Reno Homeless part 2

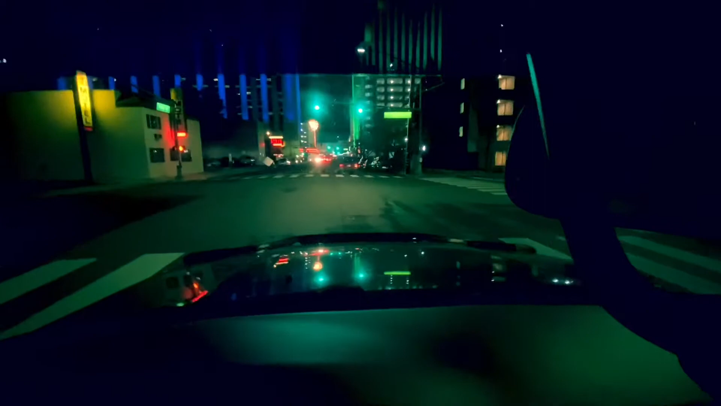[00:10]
before we slide out okay we're back downtown we're gonna see what's happening in downtown reno everybody whoa it's windy out it is windy out i have this camera right here i'm wondering what anybody's gonna think
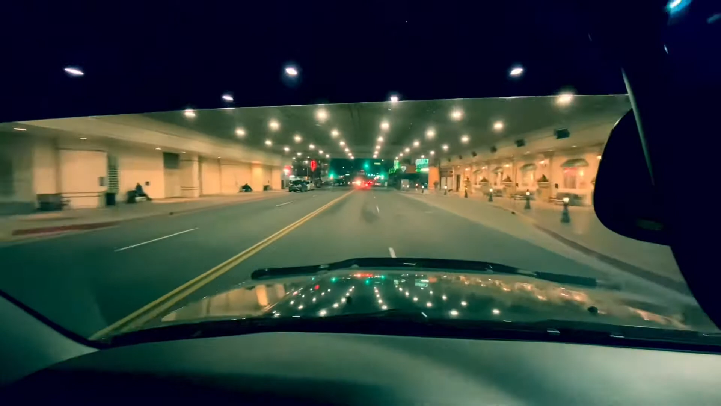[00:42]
these are the homeless people downtown on a friday night and we got the tourist people down here on friday night
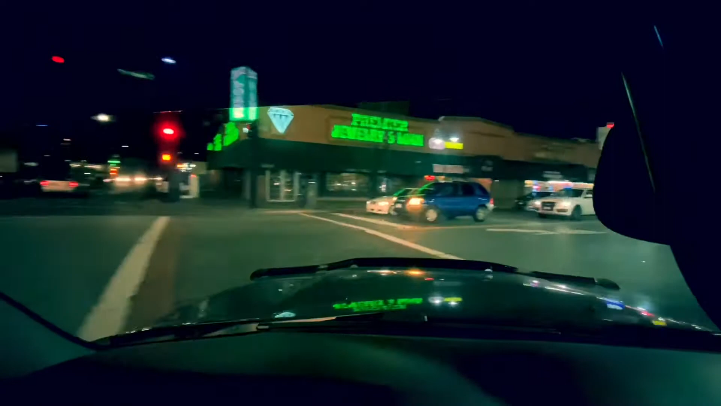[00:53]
and let's just see what happens
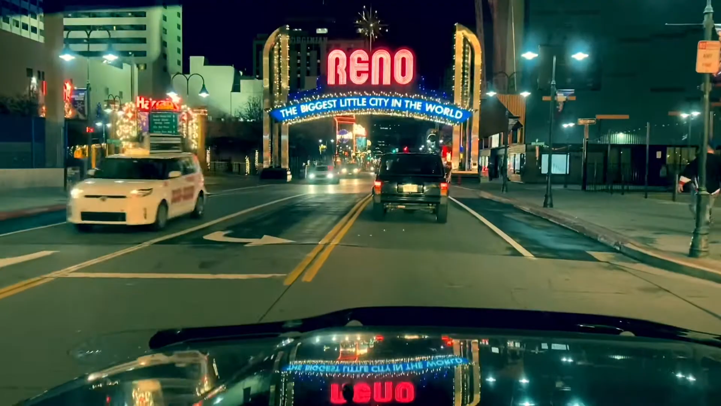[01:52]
Copyright music over there. Roll up the window. So, yeah, it is chilly out right now. There aren't a lot of people. The wind is blowing.
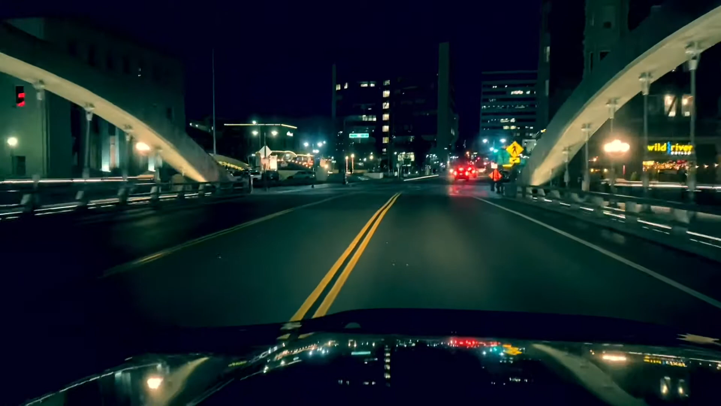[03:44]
Some girl running. I bet you she's running because it's cold. Okay, so we're going to, uh, we're going to make a right here. And go down to the river and I'll catch right back up with you guys. So, we're headed back home now. Not much going on Friday night. Pretty quiet. Yeah, so now it's time to really put on my big boy pants and, uh, do what I told myself I was going to do when I came out here.
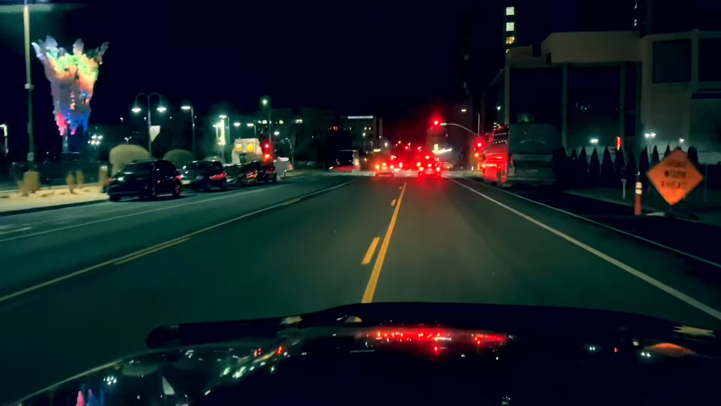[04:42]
What's this guy doing right here? Let's go ahead and see if this person is okay.